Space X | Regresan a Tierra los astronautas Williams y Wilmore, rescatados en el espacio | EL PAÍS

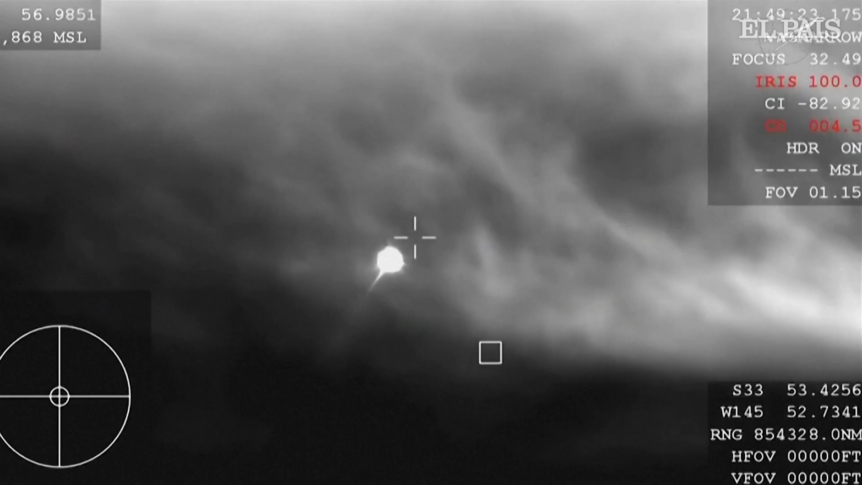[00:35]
earth's atmosphere all of that is expected coming from the wb-57